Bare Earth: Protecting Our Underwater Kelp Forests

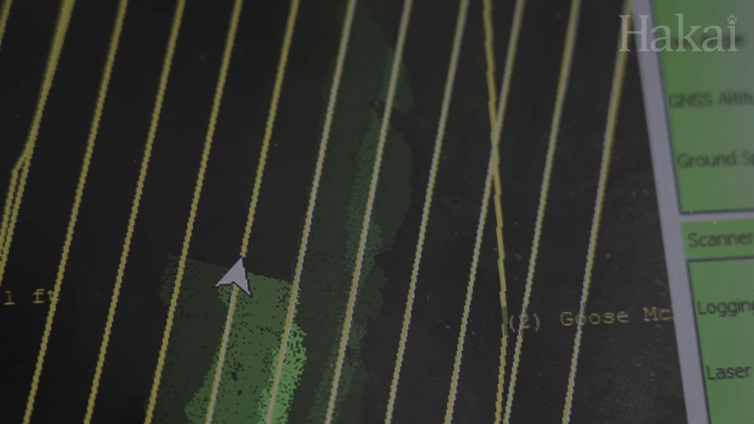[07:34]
The plane follows the same grid pattern as the drones, but on a much larger scale.